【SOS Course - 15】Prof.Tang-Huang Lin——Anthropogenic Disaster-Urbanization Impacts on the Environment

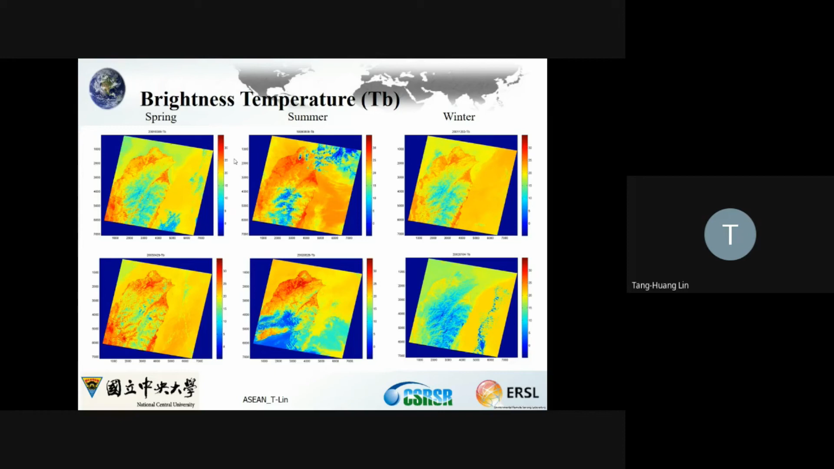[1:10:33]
is assumed the surface is a kind of a black body which equipped with 100% of emissivity. But in reality, it should not less than 100%. Okay, so for the